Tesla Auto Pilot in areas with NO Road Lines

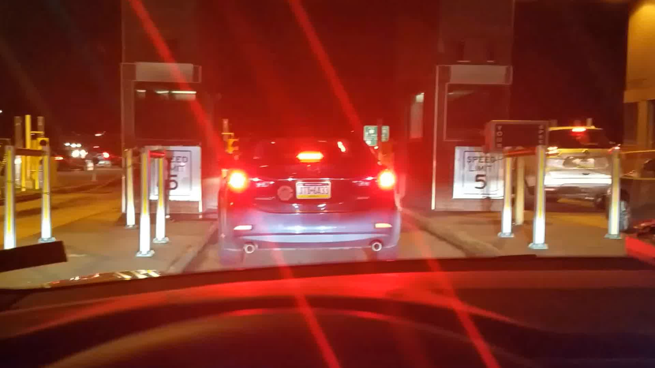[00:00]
This is an example of the Tesla Autopilot feature engaged in an area without lines in the road. We're going through a toll booth and when we get through the toll booth, you will see the car in front of me jump to the left and the Tesla
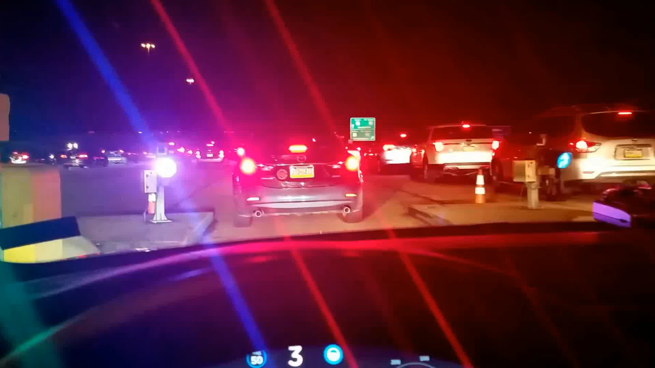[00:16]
Autopilot tracks the car in front of me and actually follows it.
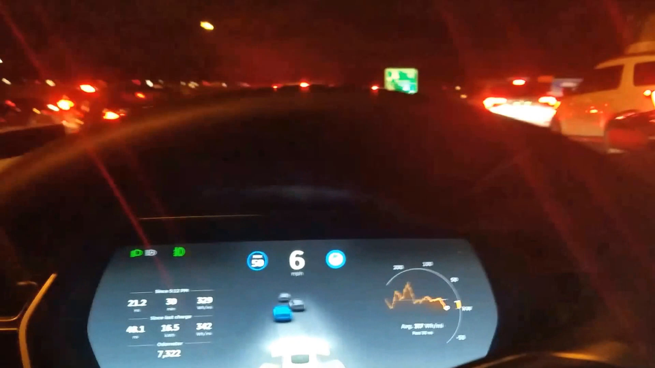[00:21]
The highlighted blue car in the dashboard shows that and
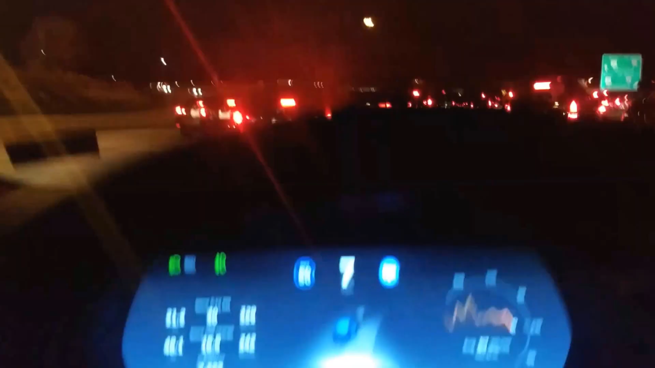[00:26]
it's going to simply follow that car wherever it goes.
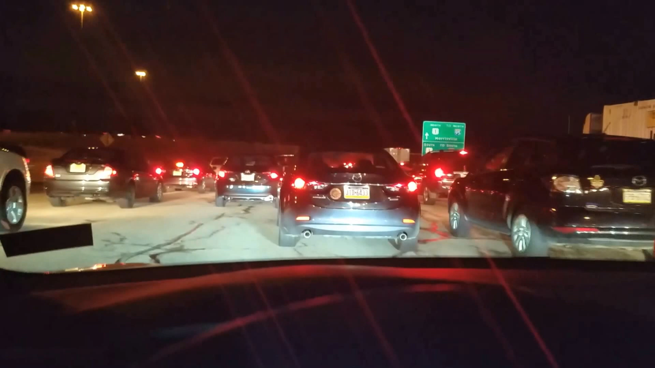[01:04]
maybe it's, I don't know whether it's that one or the next one, no it is that one. That car is going to try to merge in front of us and right about here you'll see I have to disable the Autopilot. So I was actually quite surprised that the Tesla Autopilot was engageable on roads without even lines. It seems like as long as there's a car in front of you, it can track the car in front of you since that car is going to,